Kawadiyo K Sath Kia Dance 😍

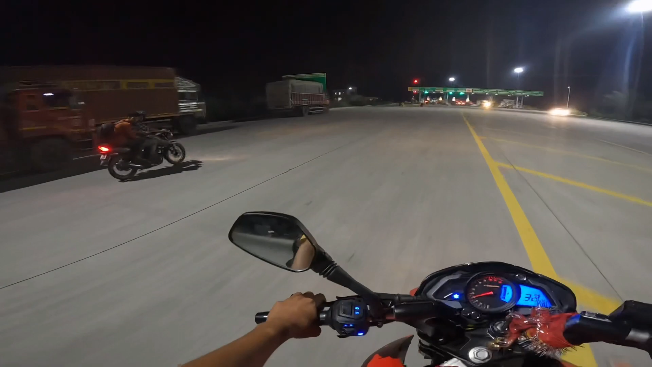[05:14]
सागर दा, डालो सीधे। तो गाइस फाइनली अब क्या कहते हैं, हमने कर दिया है टोल प्लाजा क्रॉस और हम एंटर कर चुके हैं अपना यूपी में।